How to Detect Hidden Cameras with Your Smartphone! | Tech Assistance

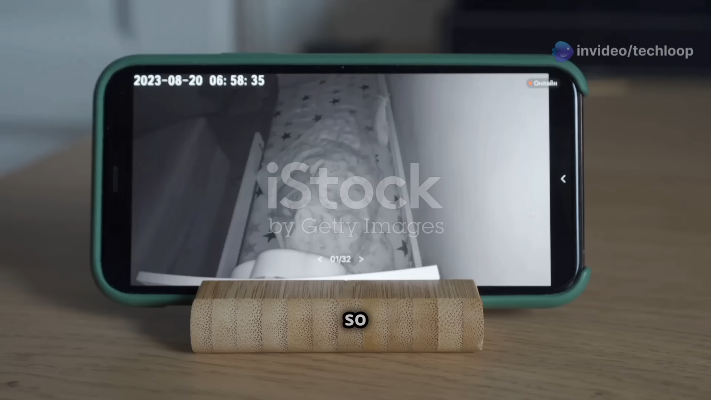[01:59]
so you can see what infrared light looks like on a phone screen.